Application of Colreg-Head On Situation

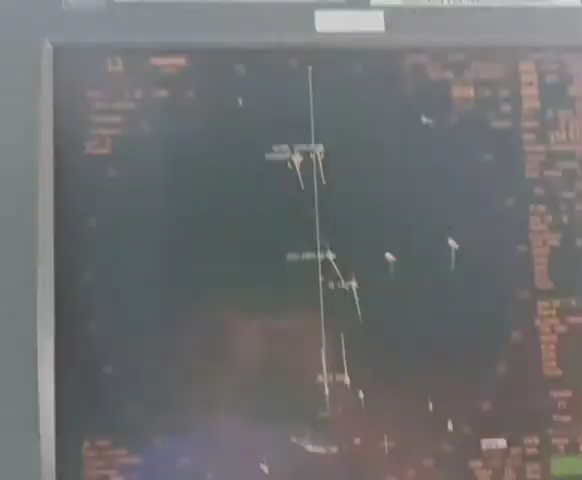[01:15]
okay we have very close here still very far but global Themis is considered as head-on situation
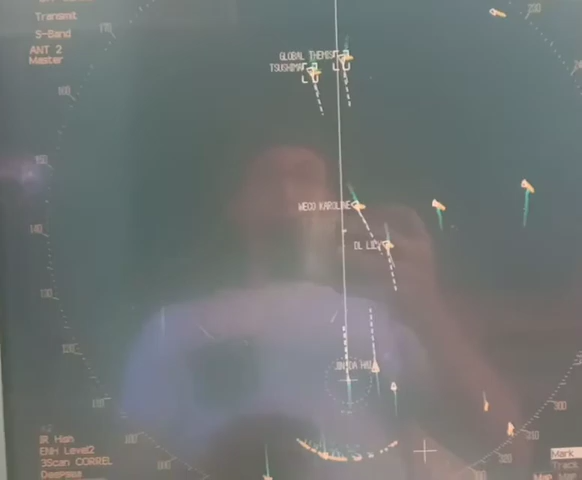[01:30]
the rest of the vessel probably might cross ahead of me but considered also
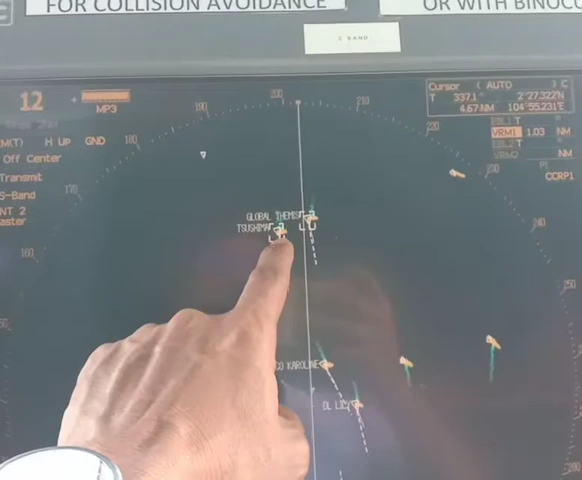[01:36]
head-on situation but in the early stage with this
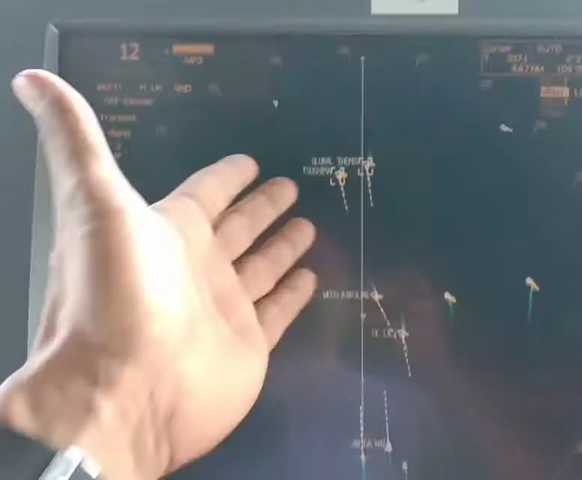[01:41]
situation showing little course passing ahead of me so
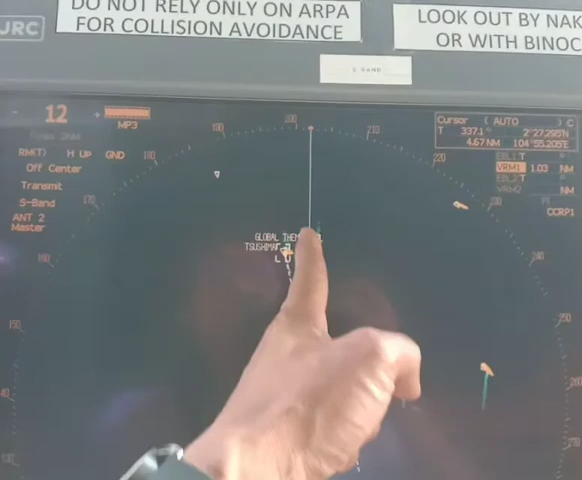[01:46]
meaning start altering their course
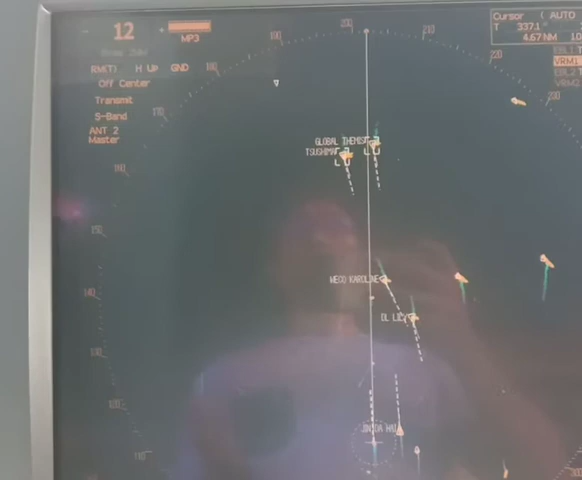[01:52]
to port side and I'm also later show my
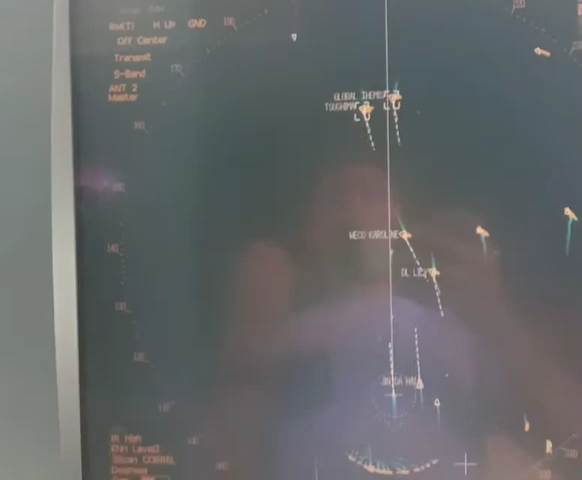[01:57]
intention to alter my course to port side okay so we pass later on our starboard to starboard side okay now if
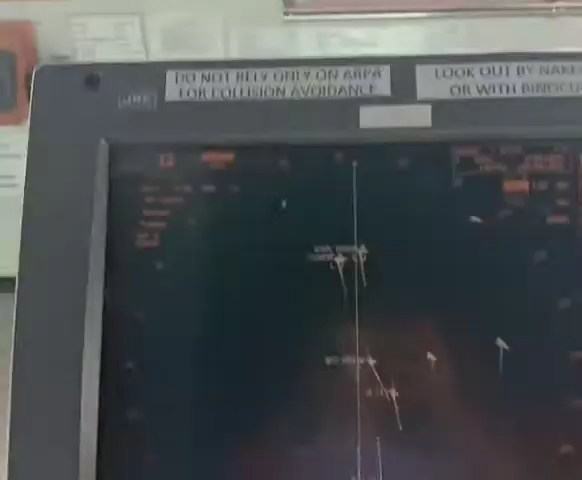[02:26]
on your ARPA and radar you have all ready an assessment of
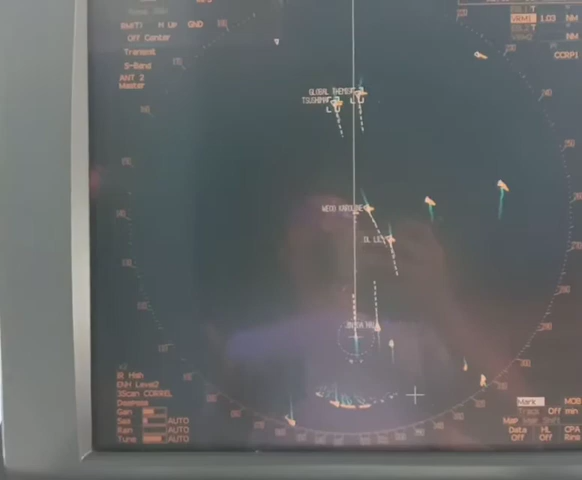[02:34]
how this vessel movement and where she
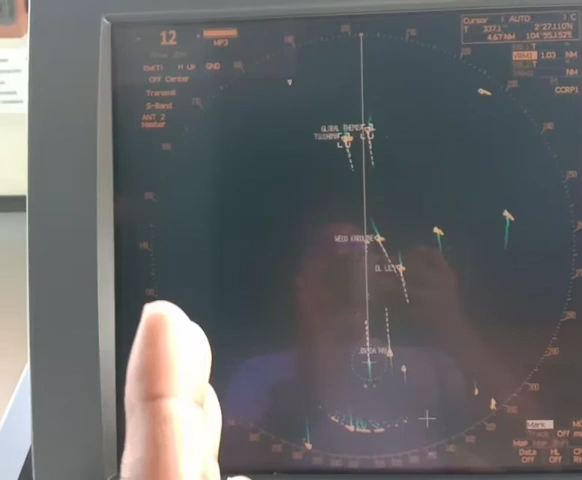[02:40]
goes okay if she can safely pass on your or ahead of you so that is your job to continue
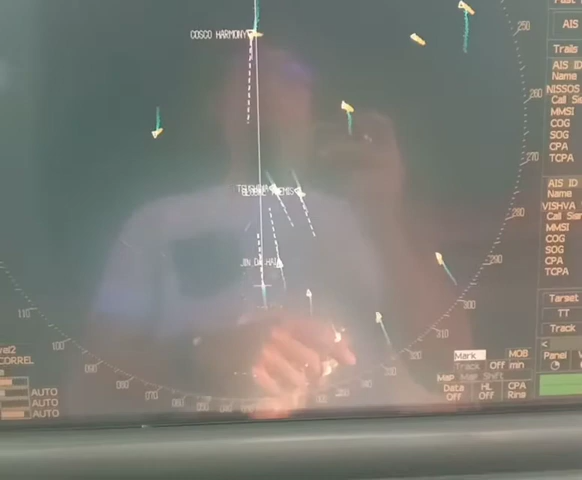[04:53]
from head-on situations apply the cold rig regulation passing